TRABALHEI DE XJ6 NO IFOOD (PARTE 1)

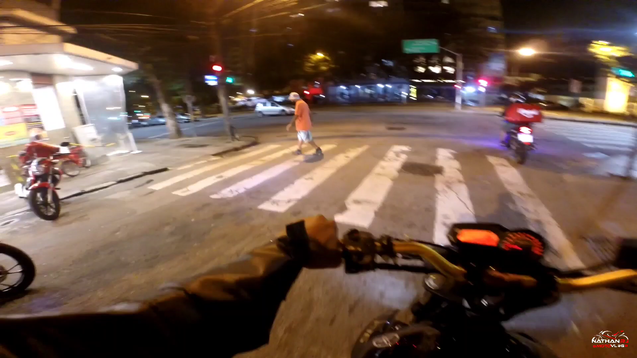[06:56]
Mas como vocês podem ver, eu tô trabalhando, mano. Tô fazendo a entrega aqui, porque tô sem retrovisor. A câmera vai pegar aqui, ó.
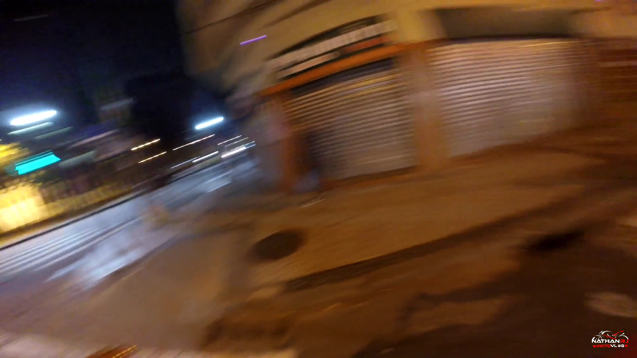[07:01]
Não sei se tá pegando a bag aqui atrás, ó. Mas tô com a bag aqui, tô fazendo as entregas. E, mano, tá todo mundo olhando.
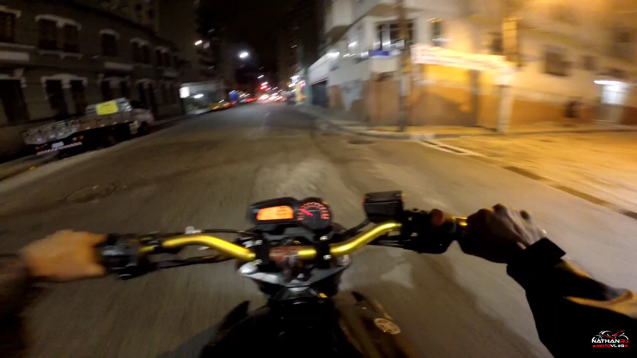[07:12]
Ó a reação de geral. Geral olhando. Não é coisa normal, né, cara?